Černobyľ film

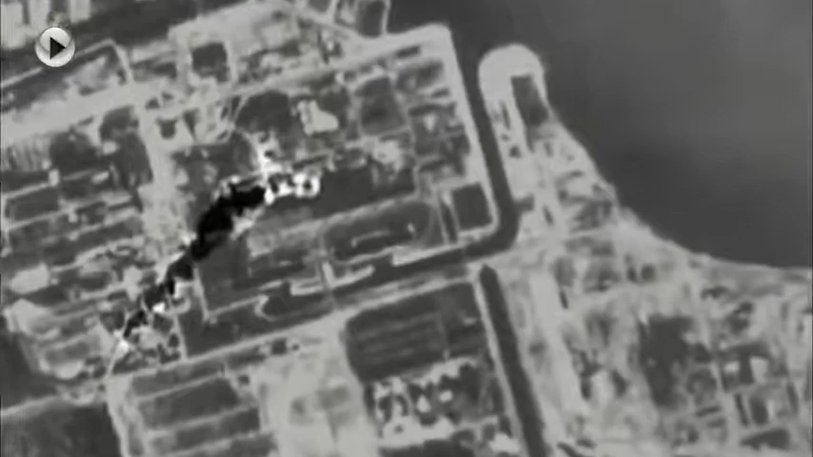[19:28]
Kouř stoupající ze zejícího otvoru je v terminálním zobrazení jasně viditelný.